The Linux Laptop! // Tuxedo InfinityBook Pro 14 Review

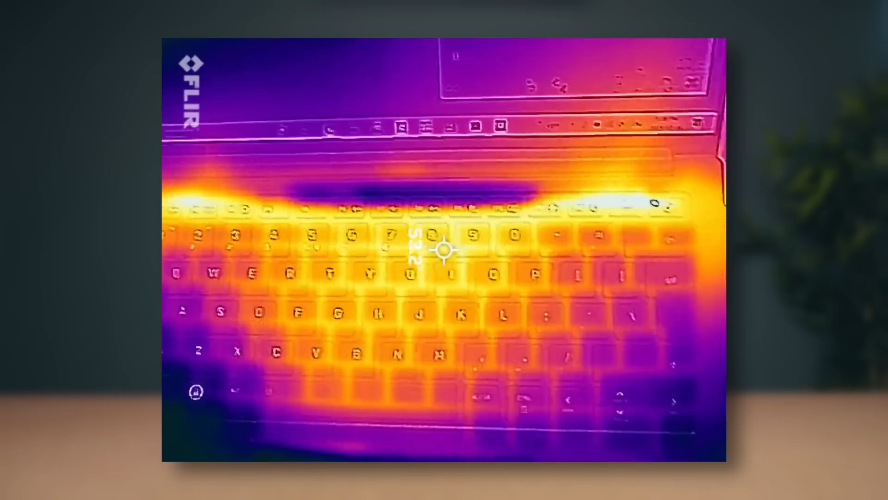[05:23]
it would start to get close to 60 degrees Celsius, which is a bit too hot if you're using it for a long period of time.